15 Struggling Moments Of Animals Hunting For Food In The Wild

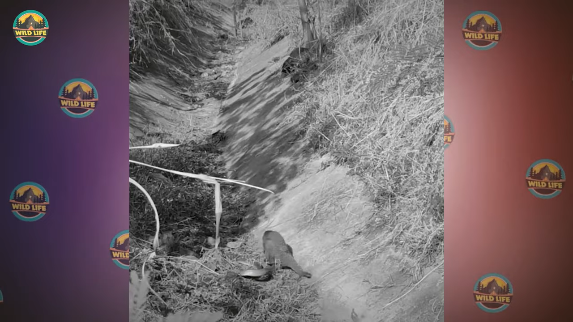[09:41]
a black cobra and choose its head off in seconds destroying it because the snake didn't